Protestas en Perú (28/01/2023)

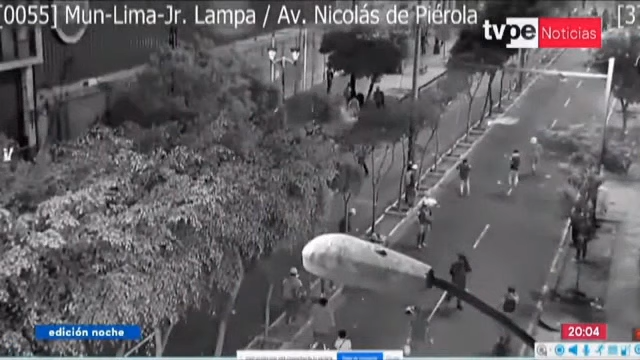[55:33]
Esta es una de ellas, Girón Lampa con la avenida Nicolás de Piérola, Girón Puno con Azángaro. También veíamos un gran número de manifestantes que se habían trasladado de Nicolás de Piérola
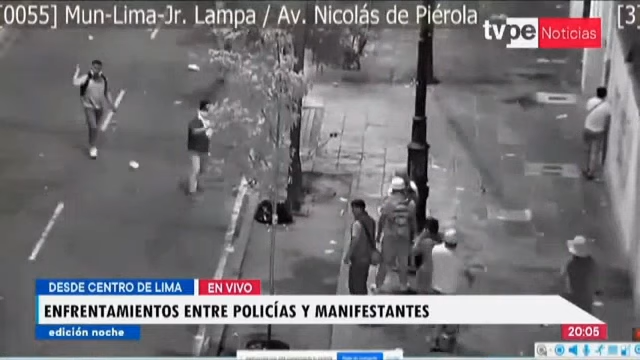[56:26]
Claro está, con estas imágenes de la Municipalidad de Lima, son 196 imágenes en distintos puntos de la ciudad, sobre todo en el centro de Lima,
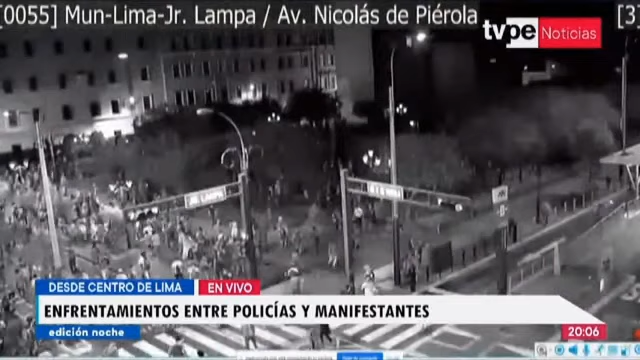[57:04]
estas personas en el objetivo de llegar al Congreso de la República.